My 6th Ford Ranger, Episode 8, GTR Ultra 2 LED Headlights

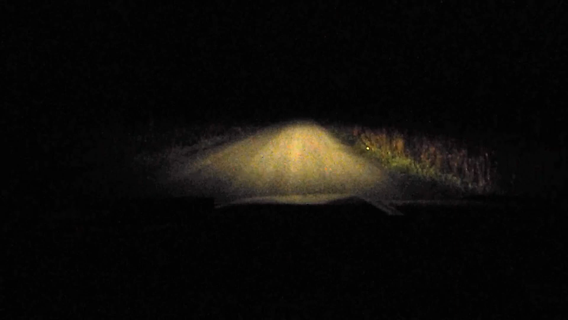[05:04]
Now this next clip is showing the low beam and then the high beam clicked on and then back to low beam. So you can see there is a dramatic difference in lighting the road and that's what I was after.